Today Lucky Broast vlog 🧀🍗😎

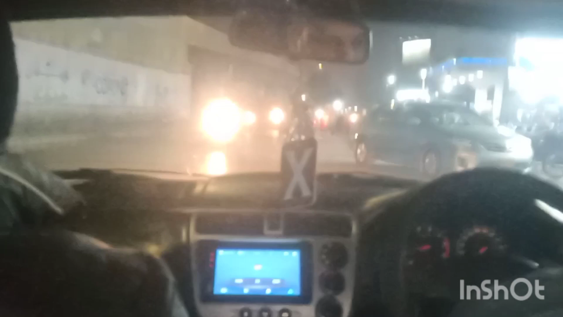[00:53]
कि वासर पॉम से हम लोग जा रहे हैं हमें जाना है मोडल कॉलोनी वहां है लखी बुदोर्ष और
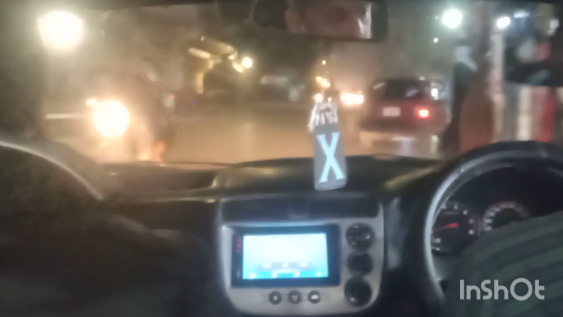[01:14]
यह मैंने थोड़ी राष्टे की वीडियो बनाई है यह लखी वन की भी बना लिये आप
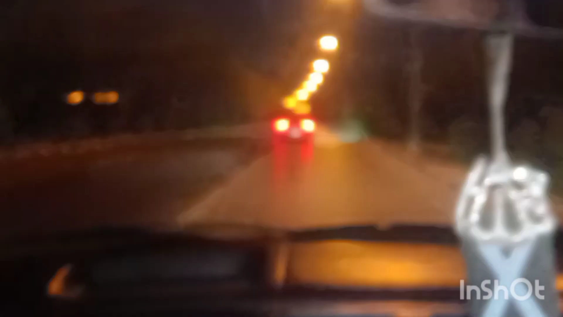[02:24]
और यह भाई सायट भाई बोले हैं गाना केंग करो तो हमने गाना भी केंग कर दिया है और हम आ गए हैं एरपोर्ट वाले रोट पर
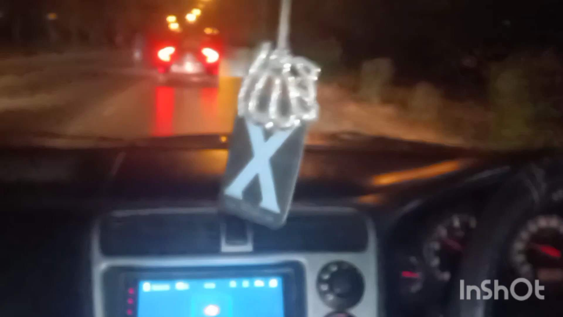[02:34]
अभी में आपको दिखाता
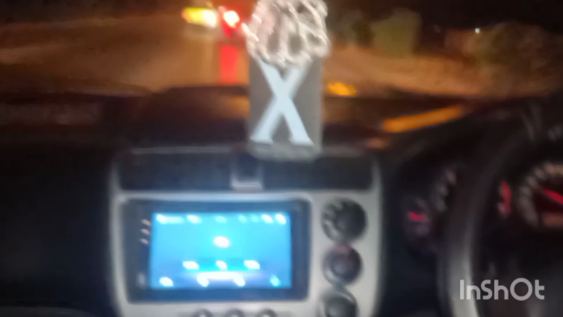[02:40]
हूं गाड़ी भी आई थी वह बड़ी एक्षी खुट फूरत गाड़ी थी यह मादे एरपोर्ट शीदा जाएंगे जो एरपोर्ट हमें मुन्नाएं शीदे आर्पे मॉडेल कॉलोने के टास्पिये रहें वह गाड़ी आ गई लगजेरी गाड़ी थी बहुत बंस्तिरीन और खुट फूरत
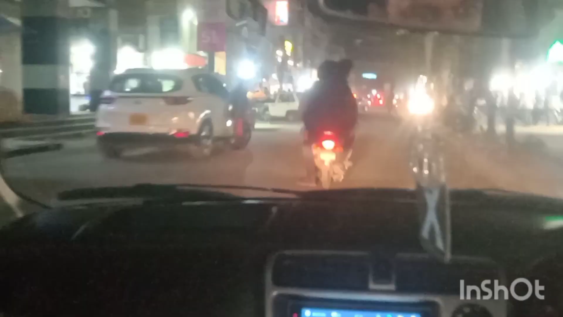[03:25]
अगर हम आगा है मॉडेल कॉलोने
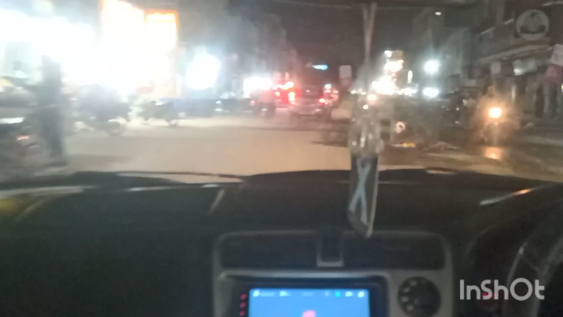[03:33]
यहां आगा लखी बुरोस्त
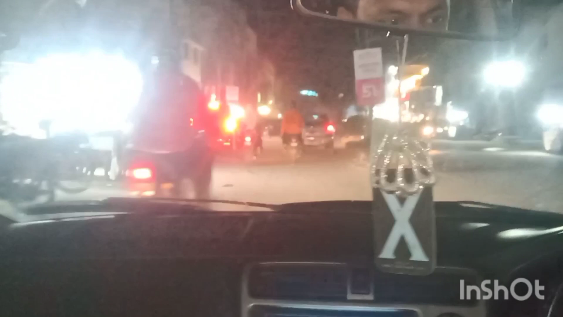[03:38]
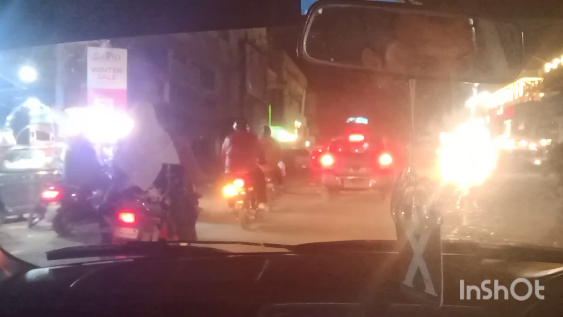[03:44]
अगर हम पहुंची गएं दोस्तो थोड़ा सा रही है यह हम पहुंच गएं दोस्तो लखी वन ब्रोस्त
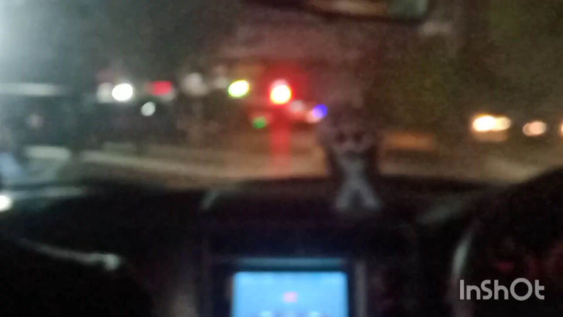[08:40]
अब हम निकल रहे हैं यहां शारे फैसल
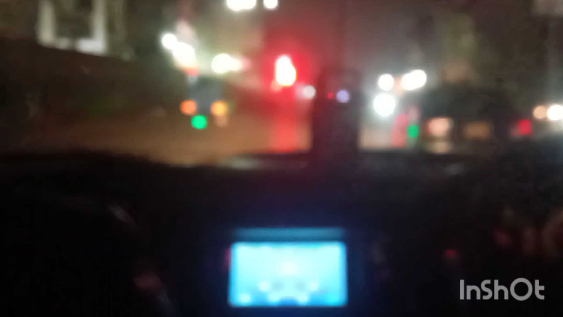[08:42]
पर पहुंक दे हैं हम लोग एरपोर्ट की तरफ और यह उल्ट्यार्ट पर हमारा पाटाग आता है और यह एरपोर्ट वाला रस्ता जा रहा है अगर आप क्याने तो सिद्यार्ट पर जा सकते हैं
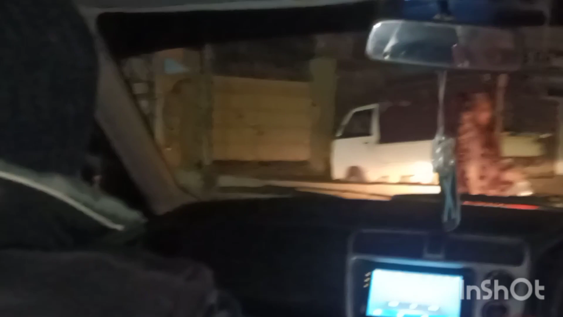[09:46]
घजार पूर होगी है और वाउस्टाम पूर होगी है तो फाइनली दोस्तों हम लोग पहुंक गये हैं अगर